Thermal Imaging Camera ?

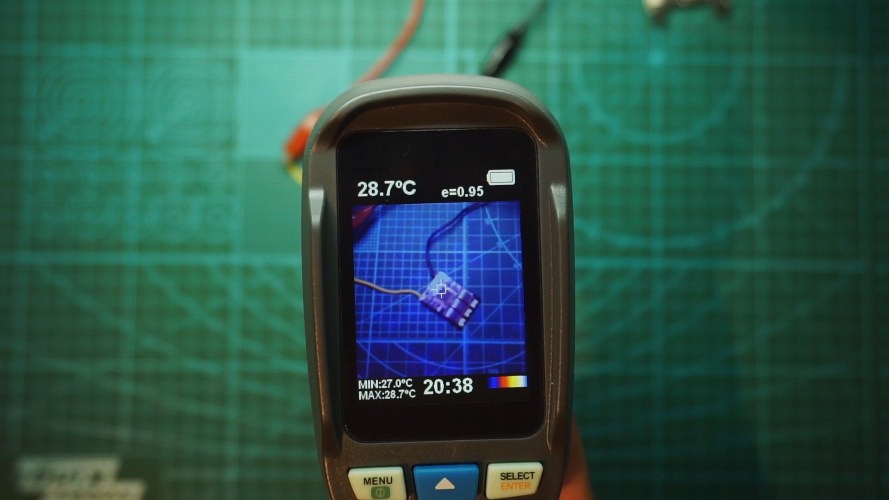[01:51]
On screen: spot 28.7°C, max 28.7°C, min 27.0°C
And we have here our little ESC which is a KISS 24 amp ESC, an OG ESC. You can change here from more image leaking into the thermal thing or only thermal.
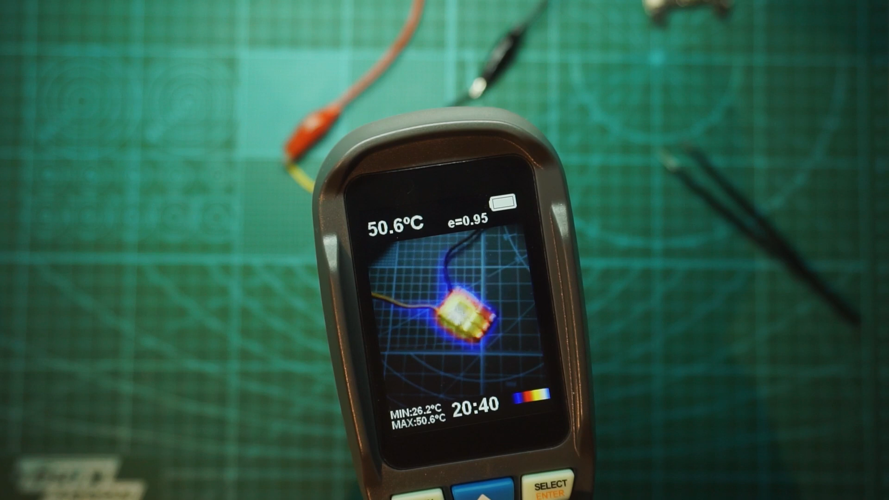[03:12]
On screen: spot 50.6°C, max 50.6°C, min 26.2°C
I can already see that the ESC itself is catching a lot of heat from that MCU and the maximum temperature right now is 42.5 degrees Celsius.
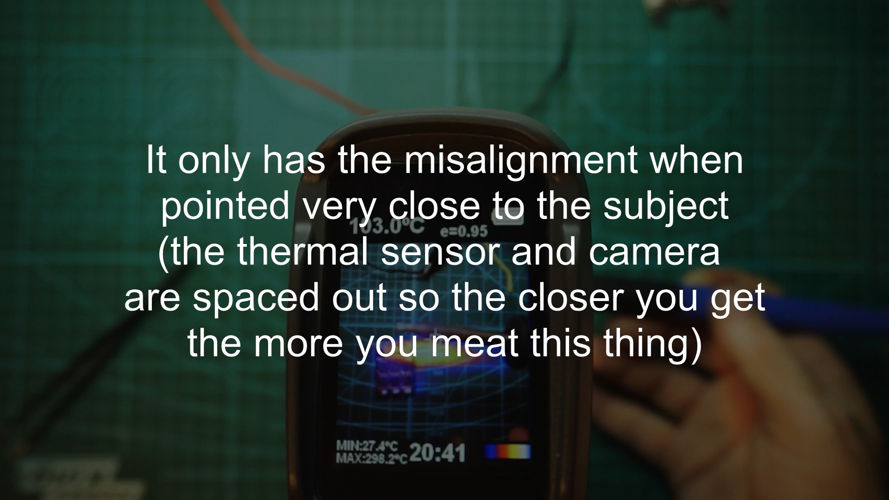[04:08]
but the iron is here and the temperature overlap is a little off but that's not a big issue. But yeah, it reads 300, that's pretty interesting.
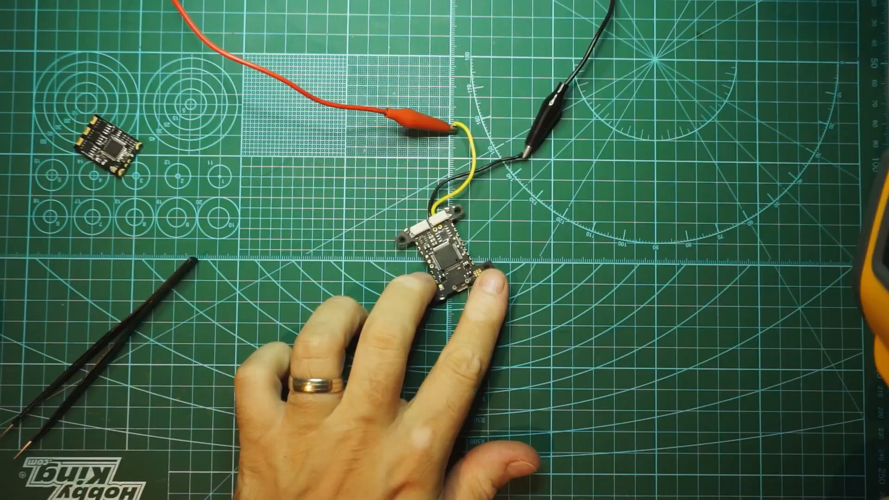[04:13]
And now I have here connected a KISS V2.
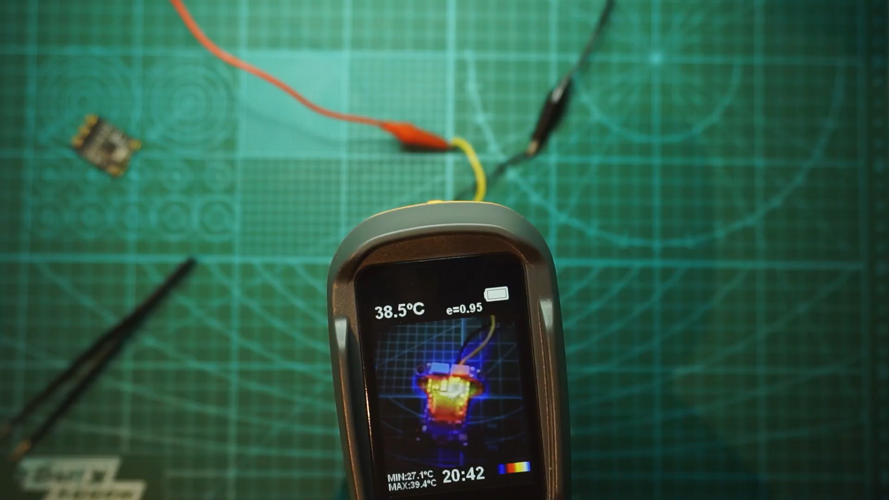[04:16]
On screen: spot 38.5°C, max 39.4°C, min 27.1°C
That redness we see there is because I've just soldered the cables on the PCB itself. So the PCB it's way warmer than the surrounding area and I will need to cool it, well almost.
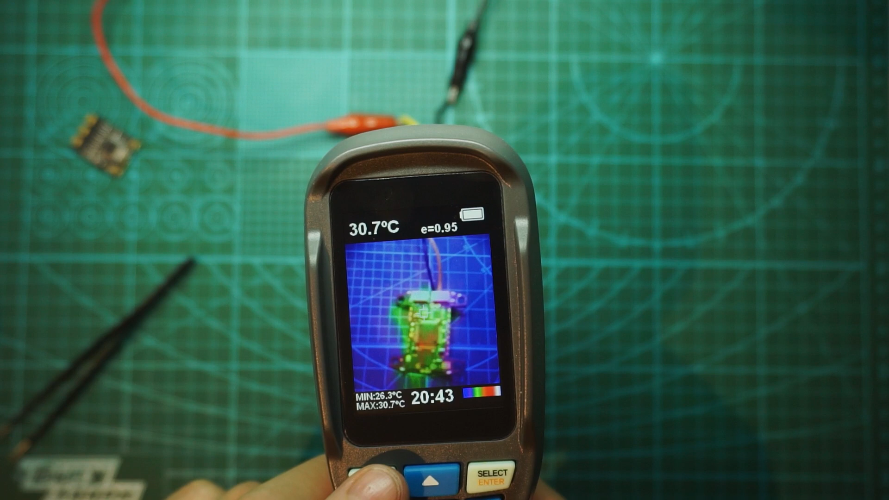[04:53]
On screen: spot 30.7°C, max 30.7°C, min 26.3°C
the max temperature is 30.7 degrees Celsius. I know that this FC also has the MCU killed. So we should see that black MCU get hot. I just power on.
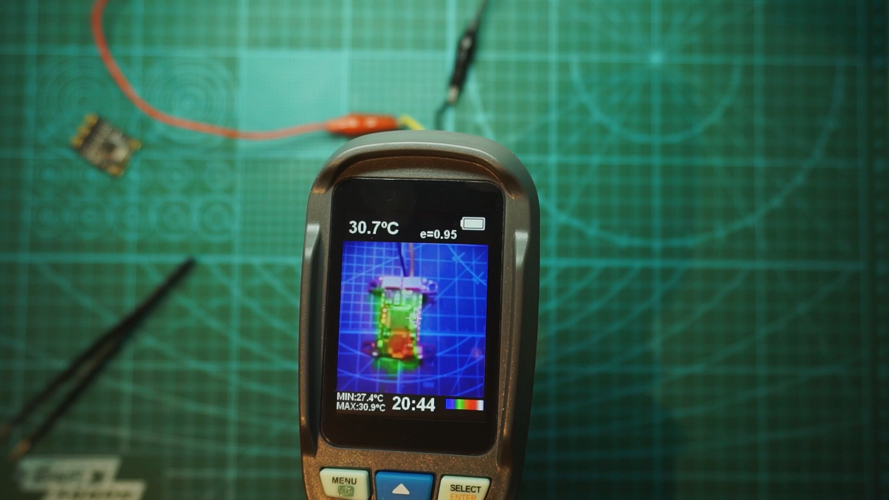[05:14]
On screen: spot 30.7°C, max 30.9°C, min 27.4°C
Yep, it's going up. And if I put my hand on it, I can feel it warm.
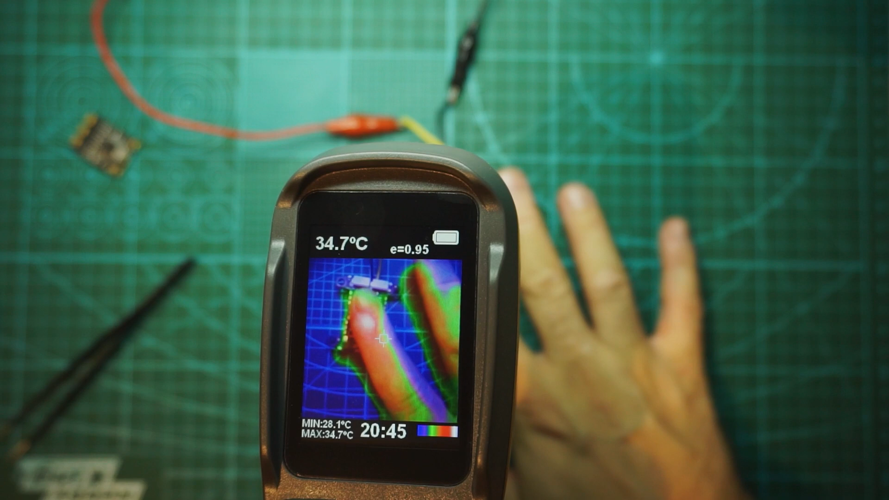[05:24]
On screen: spot 34.7°C, max 34.7°C, min 28.1°C
So, but obviously we will have a regulator which is going to be heating a lot.
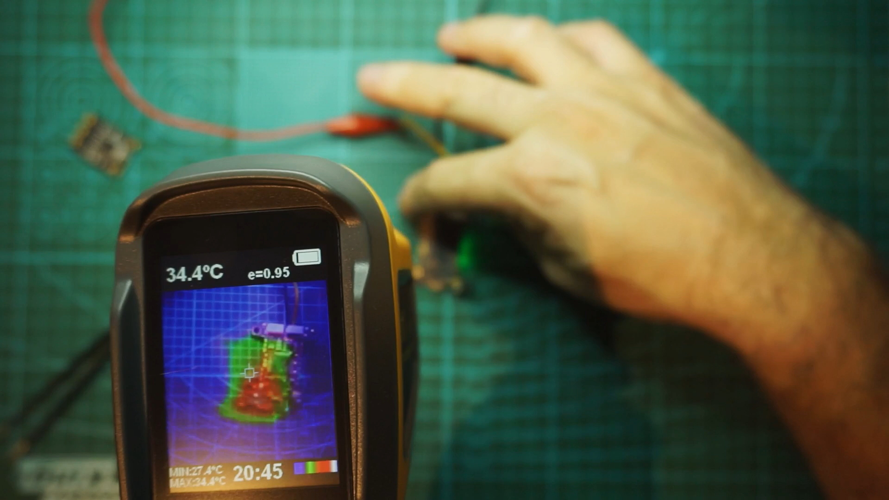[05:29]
On screen: spot 34.4°C
Yep, which is this one here.
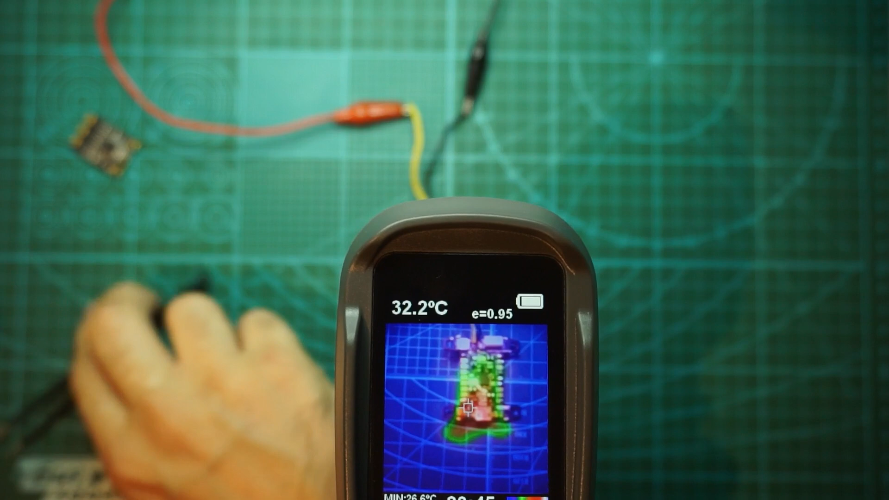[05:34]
I don't know if you can see it or not. Obviously, you could use this thermal imaging camera for all sorts of interesting things
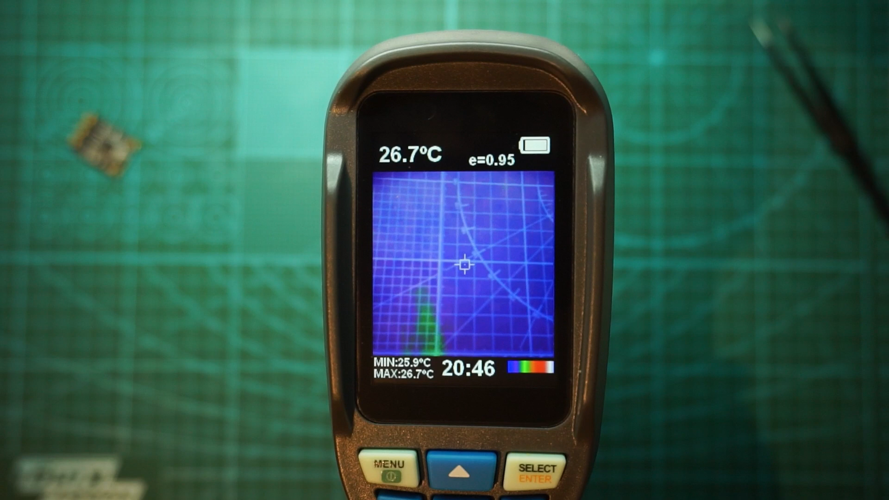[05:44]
On screen: spot 26.7°C, max 26.7°C, min 25.9°C
like checking out if you have temperature leaks in your home and stuff like that.
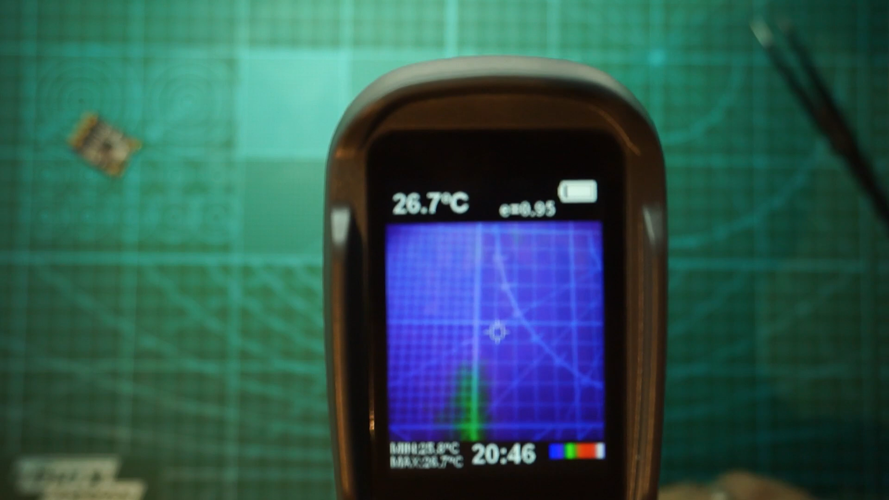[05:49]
And just fooling around, for example, look, this is my phone.
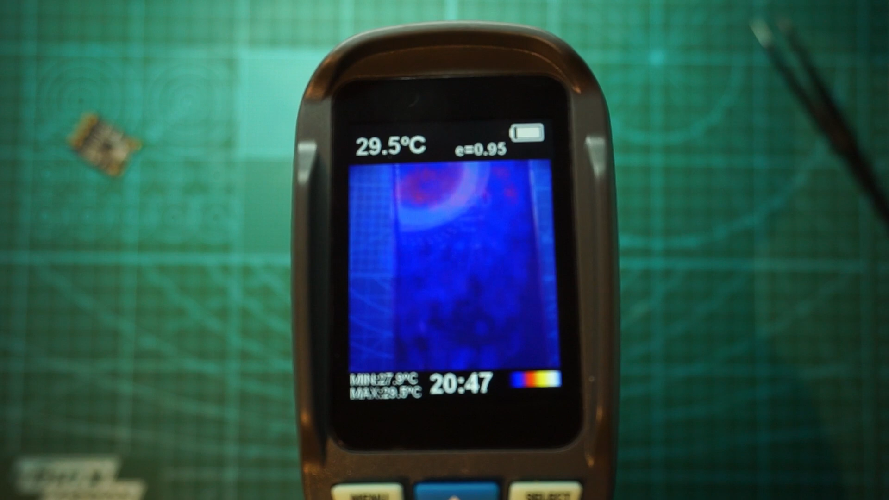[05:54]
On screen: spot 29.5°C
The temperature difference is not that great. Or for example, my hand.
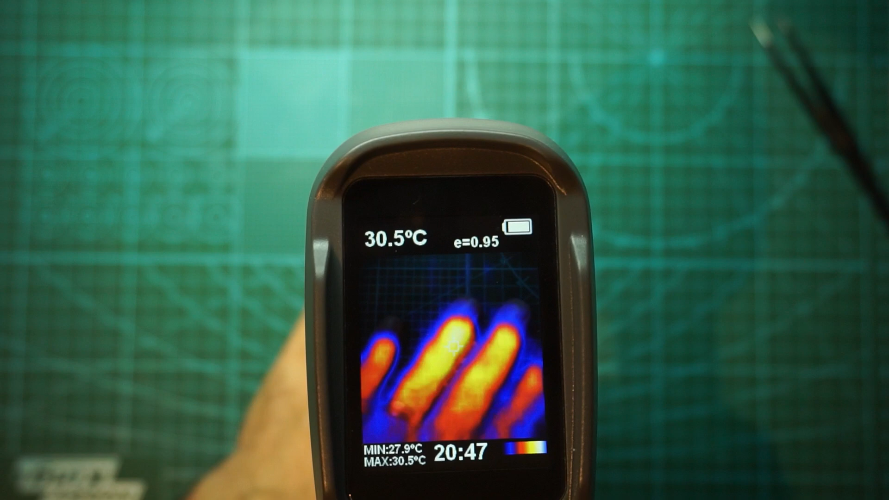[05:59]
On screen: spot 30.5°C, max 30.5°C, min 27.9°C
Can I heat up this ESC in my hand?